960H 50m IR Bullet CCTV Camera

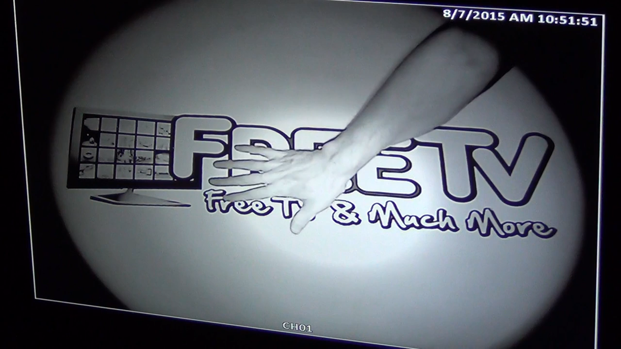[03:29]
but you can see here we generally have um good resolution on things like that and I just knock the lights back on now a typical application